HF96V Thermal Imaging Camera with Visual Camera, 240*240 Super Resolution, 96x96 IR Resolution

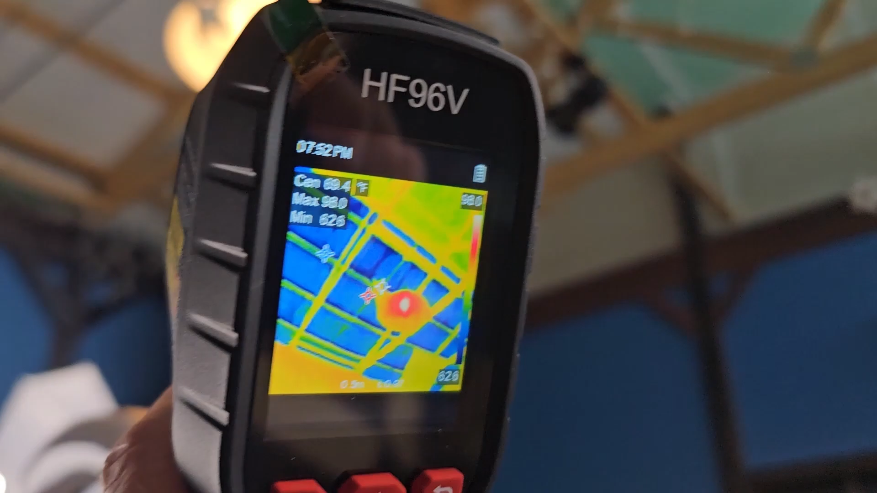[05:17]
non-insulated and then insulated.
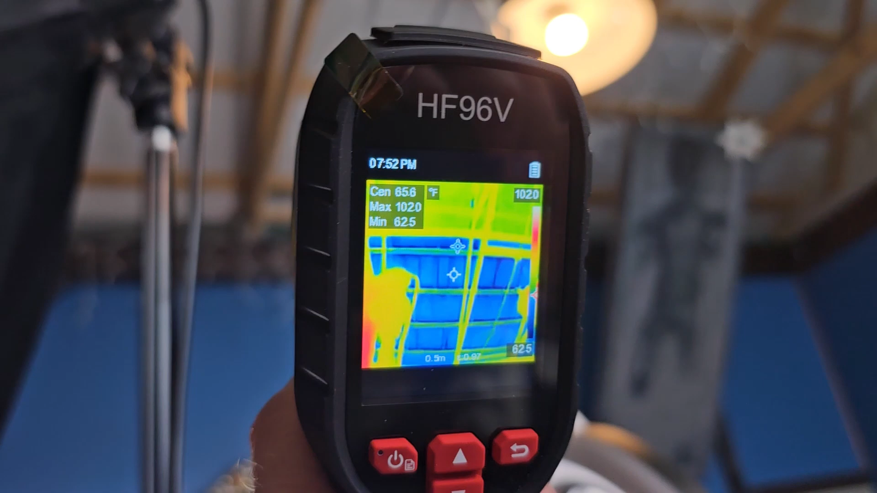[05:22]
So you can see the color difference and you can see where the heat is leaking out and where the heat is actually being held in.
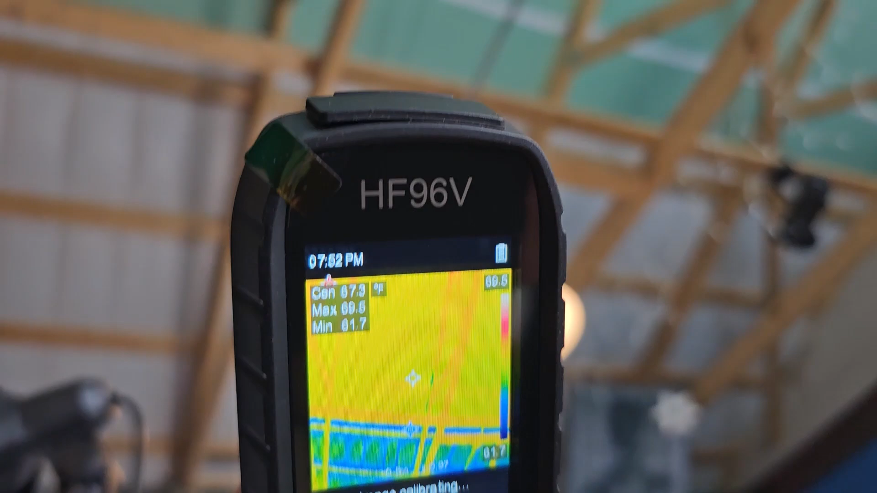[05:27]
So pretty, uh, pretty wild. And like I said, there's going to be lamp on the table.
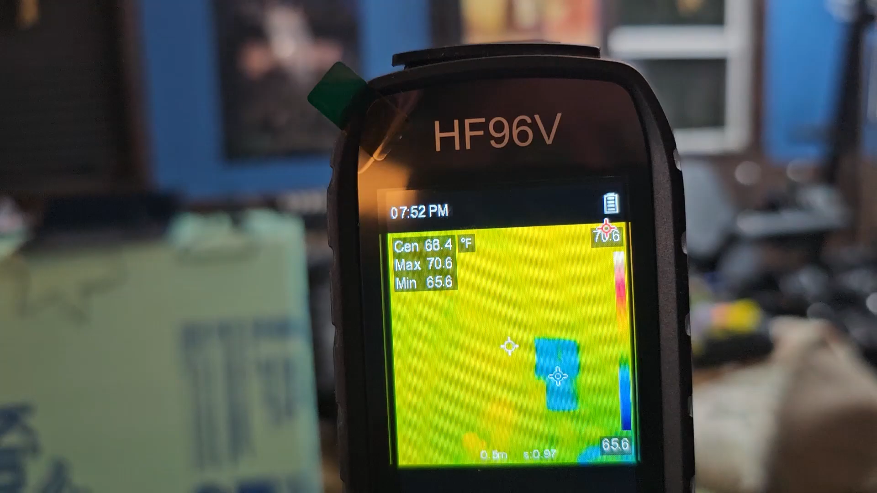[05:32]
On screen: spot 68.4°F, max 70.6°F, min 65.6°F, scale bottom 65.6°F
You can kind of see the silhouette of that because that's like a little led bulb.
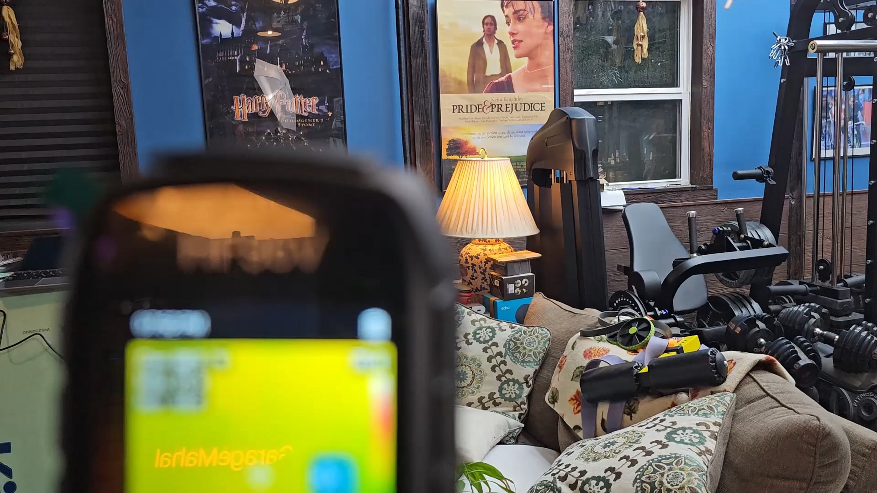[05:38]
So really pretty fantastic.
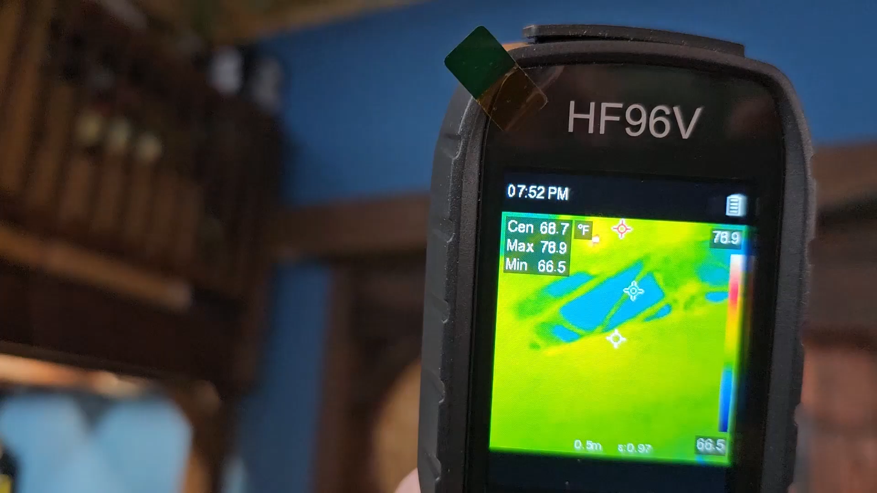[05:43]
On screen: max 78.9°F, min 66.5°F
And then looking over on this side of the garage, again, you can see the temperature difference and everything.
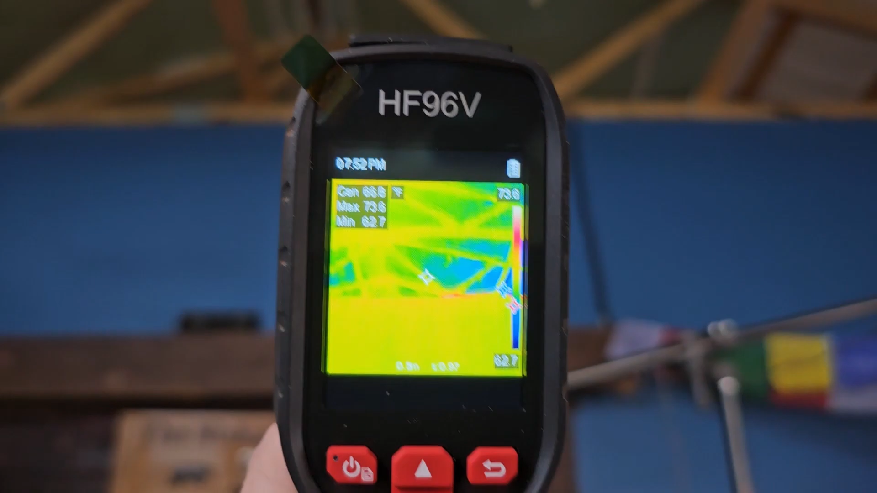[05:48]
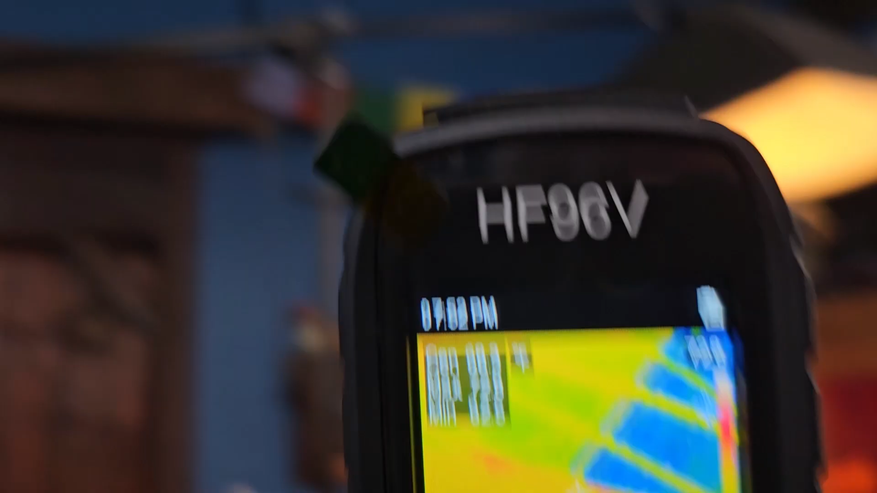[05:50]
And then back to the sauna across the room image.
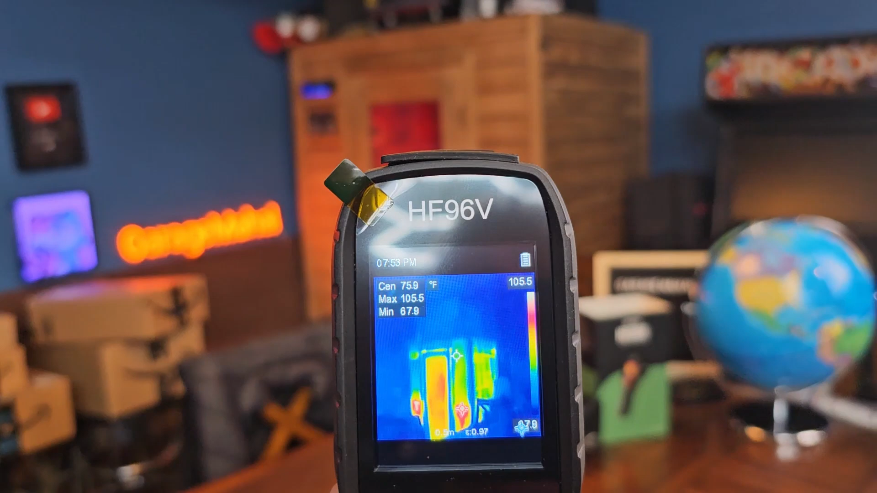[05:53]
On screen: max 105.5°F, min 67.9°F
And that is just really wild looking how you can see behind the wall,
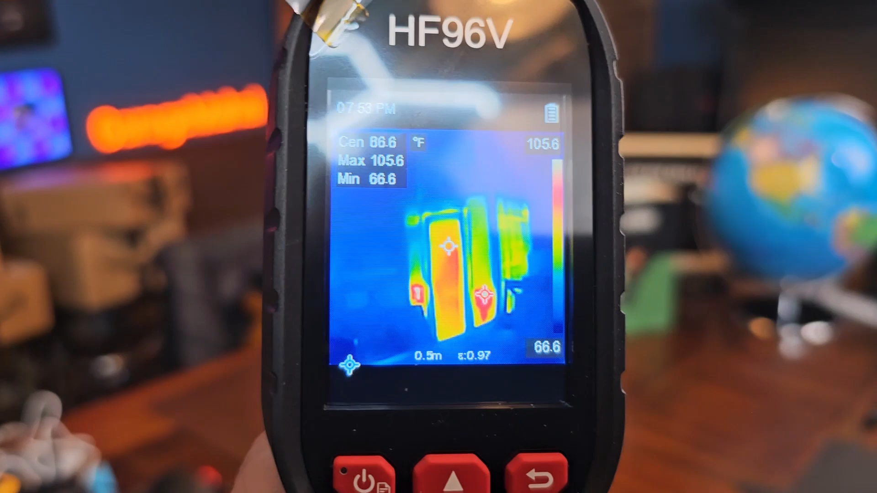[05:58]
On screen: spot 86.6°F, max 105.6°F, min 66.6°F
that red area, that's actually where the heating elements are, infrared heating elements.
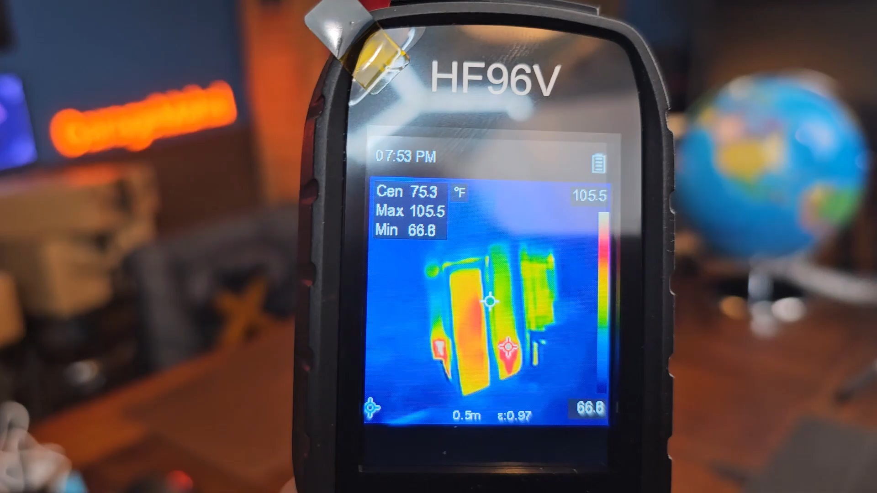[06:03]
On screen: spot 75.3°F, max 105.5°F, scale top 105.5°F
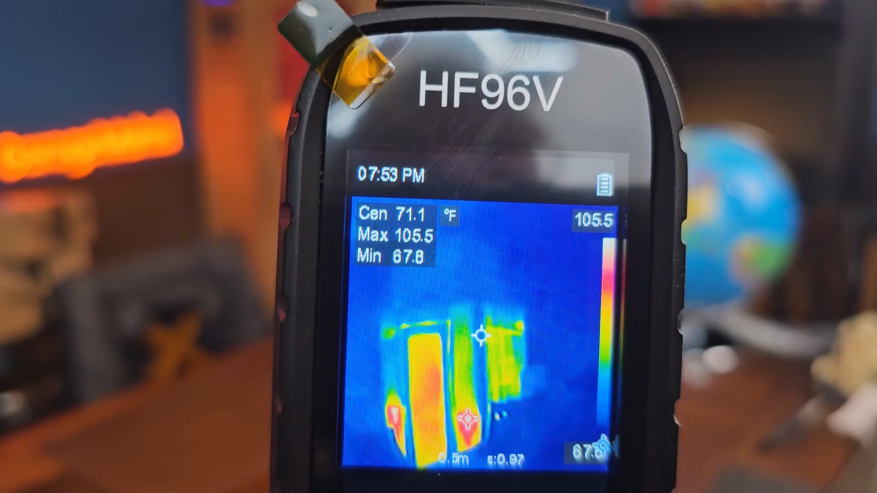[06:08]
On screen: max 105.5°F, min 67.8°F
And then you can almost see how the heat is leaking out. Like it's almost like smoke looking through the thermal imager.
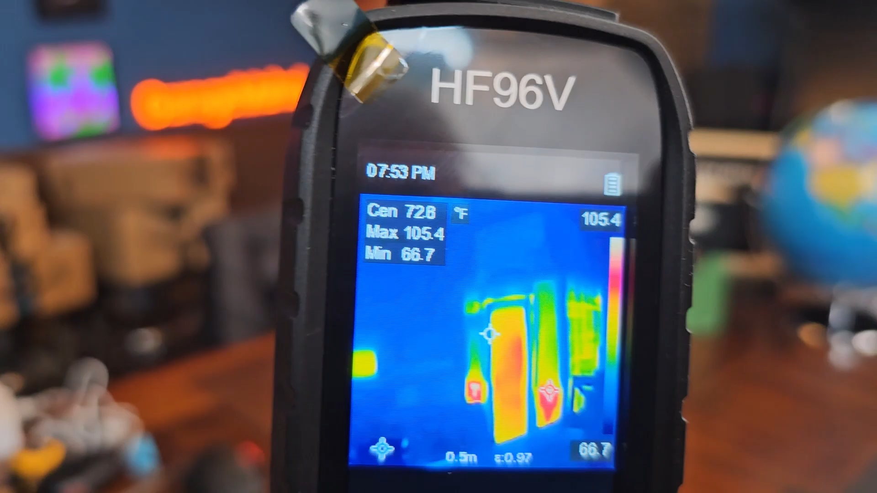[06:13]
On screen: spot 72.8°F, max 105.4°F, min 66.7°F, scale top 105.4°F, scale bottom 66.7°F
And then again, back to that.
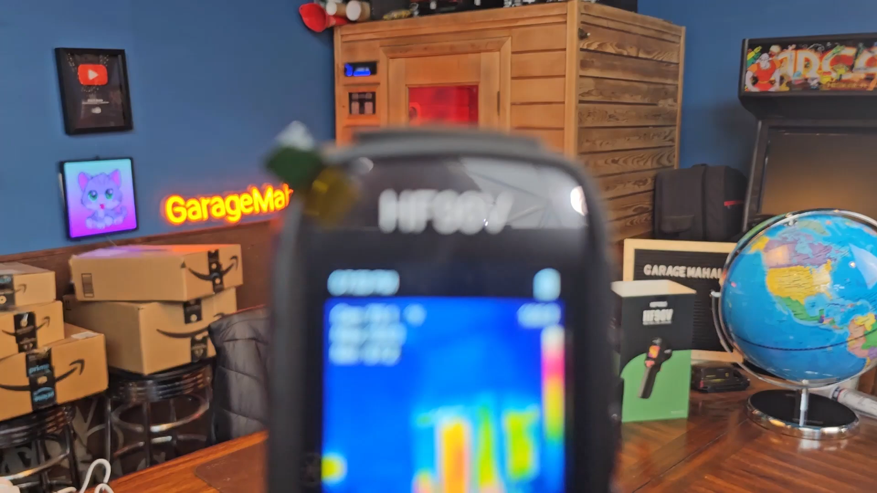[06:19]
And then back in here again. So very cool.
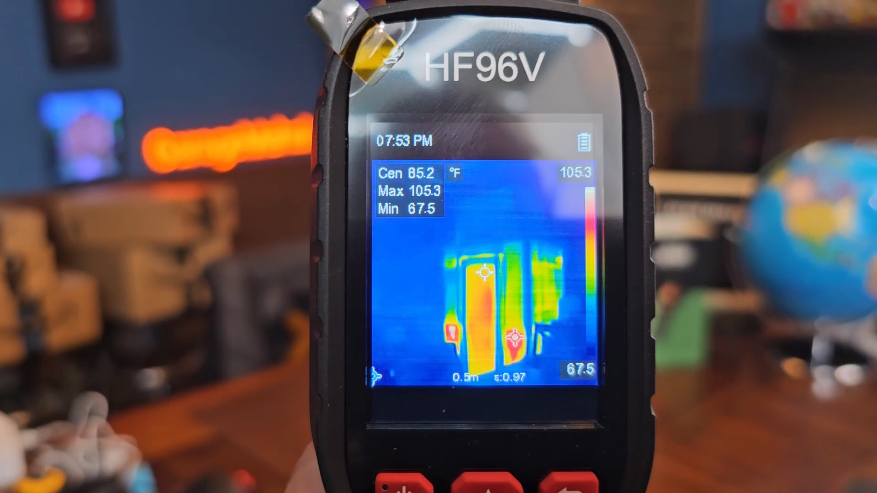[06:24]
On screen: spot 85.2°F, max 105.3°F, min 67.5°F
And you can see how the temperature right now, uh, maxed out at like, uh, 106. But very cool. Very awesome.
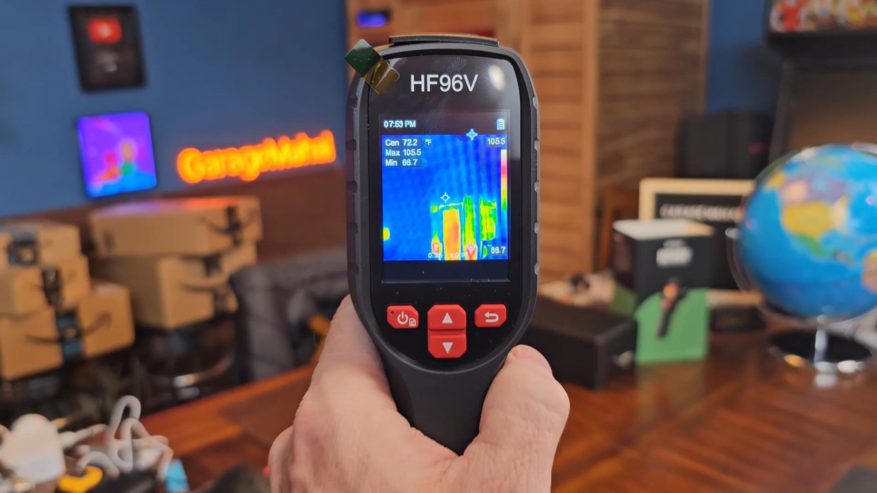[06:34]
On screen: spot 72.2°F
Anyway, that is your HF96V, uh, thermal imager. Anyway, Brian from Garage Mall. Thanks for watching and be safe out there.